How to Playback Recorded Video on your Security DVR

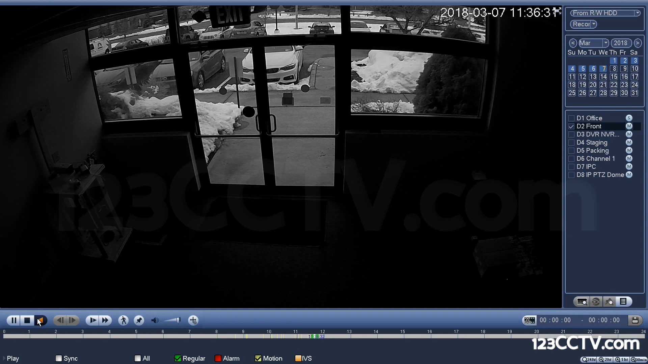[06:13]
the green here again means recording all the time I'm going to magnify that to a two-hour window and I want to see what's happening on the front door so what I can do is the yellow as I said before our motion events I'm going to click on there and jump to those spots in the timeline and you can see that there are things moving here that's why it's detecting motion there's someone here detecting motion there's someone here is
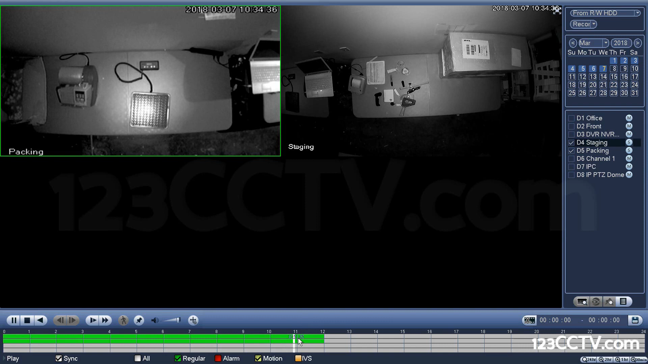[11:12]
sometimes what happens is if motion doesn't capture something doing 24 7 capture allows you to zoom in to a certain point of view where you want to be able to get more detail so let's try that
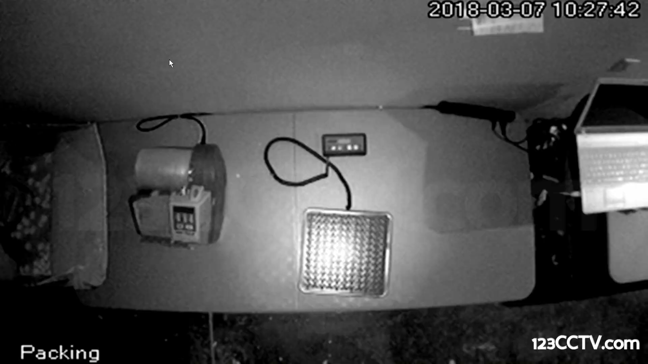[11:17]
so we have very low res recording happening here on this channel and
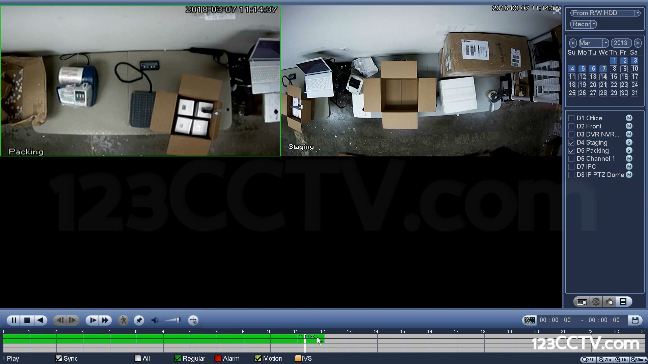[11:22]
you can see here that it's easy to pull up multiple channels really
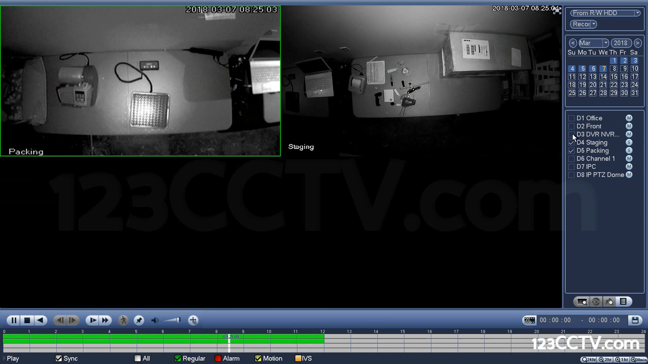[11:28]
right click and when you do six or more five or more cameras it all consolidates to one timeline
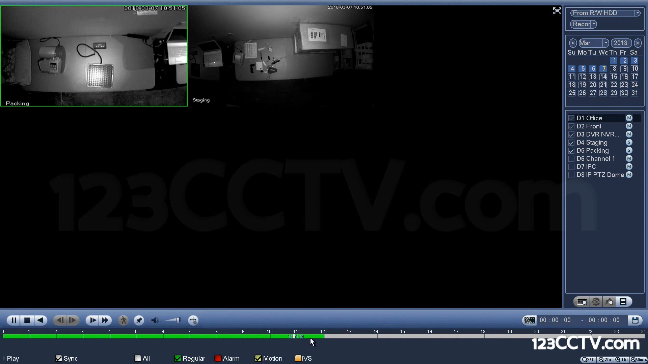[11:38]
and depending if you have video there it'll highlight video on those channels